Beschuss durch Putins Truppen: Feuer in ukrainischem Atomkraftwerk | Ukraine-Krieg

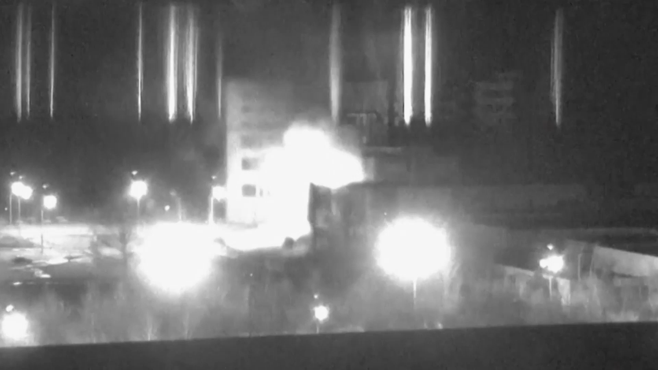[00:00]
Feuer in Europas größtem Atomkraftwerk Bei Kämpfen in der Nähe der südukrainischen Stadt Saporizhia ist in der Nacht zu Freitag auf dem Gelände des dort angesiedelten Atomkraftwerks ein Feuer ausgebrochen.